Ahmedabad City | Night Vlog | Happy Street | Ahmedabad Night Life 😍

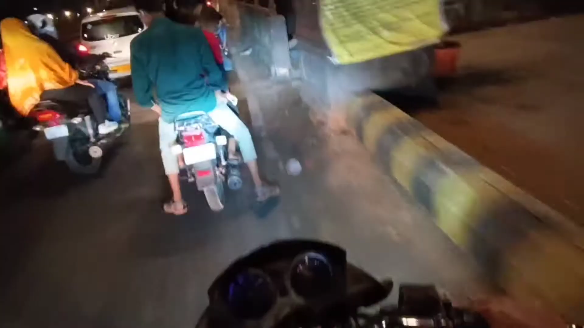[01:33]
कि अब इदर काम भी चल रहा है यह देखार लेफ्ट में
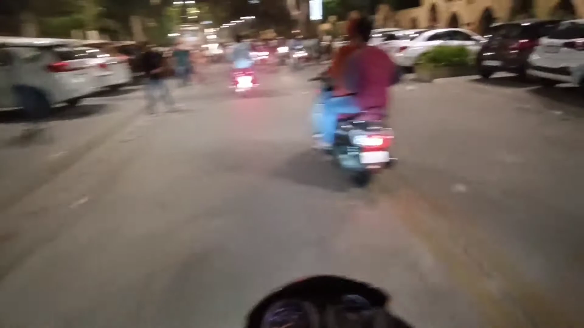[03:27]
लोगाड़ा और यह पेस्टेट यहां देखा बहुति अच्छा लग रहा है